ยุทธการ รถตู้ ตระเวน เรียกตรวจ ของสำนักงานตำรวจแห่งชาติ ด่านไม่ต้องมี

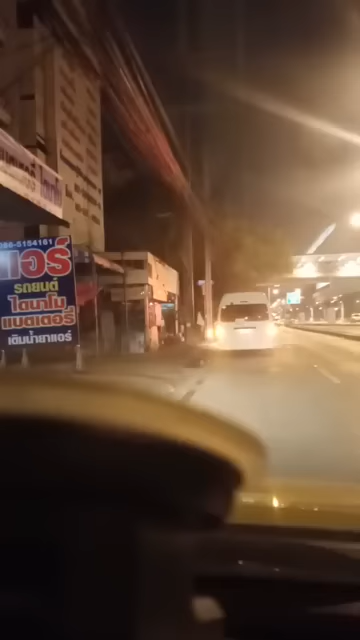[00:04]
ก็มีการเห็นรถตู้คันนี้นะ
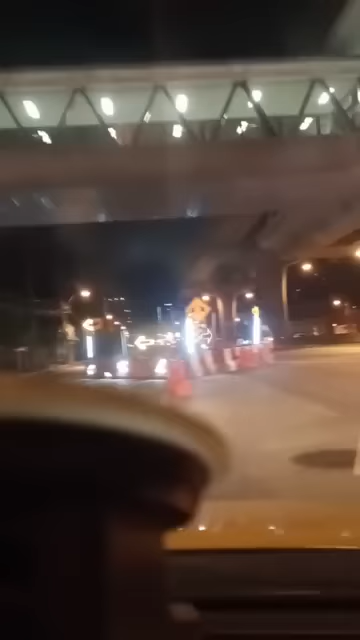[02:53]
สวัสดีครับทุกท่านเดี๋ยวจะผมสงสัยไงมันมีอะไรทำไมเขาถึงมีการขับรถมอเตอร์ไซค์นำหน้า3คัน
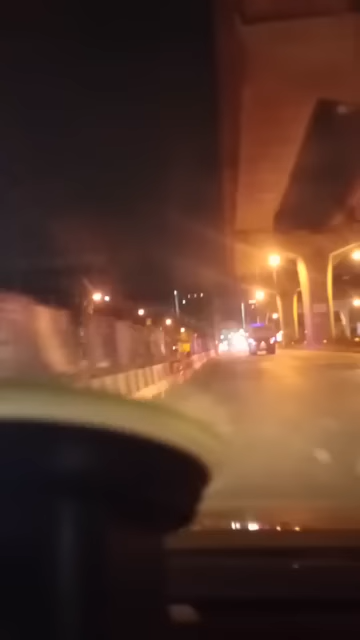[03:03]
มีรถตู้อยู่คันหนึ่งขับตามหลังพอไปเจอประชาชนที่ขับสัญจรไปมานะที่ขับมอเตอร์ไซค์อะนะก็ลงไปตรวจค้นหรือยังไงนี่แหละนะอันนี้ผมไม่แน่ใจนะครับเดี๋ยวลองดูอีกทีนึงนะแป๊บนึงนะตอนนี้รถตู้เนี่ยเหมือนประมาณว่
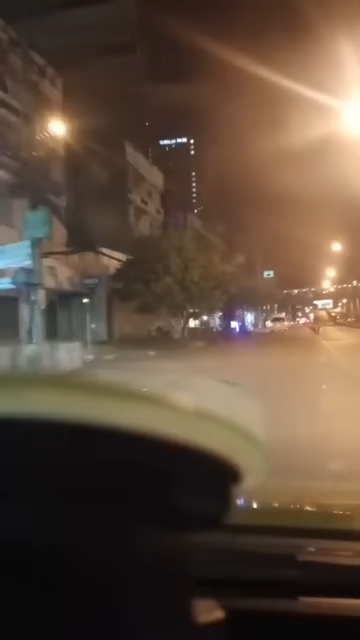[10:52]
ต่อก็ไม่รู้ทีนี้เปิดไฟละเปิดไฟละสงสัยจังเลยว่าการทำงานแบบนี้มันมีด้วยเหรอเนี่ยไปตรวจค้นใครอีกหรือเปล่าก็ไม่รู้นะ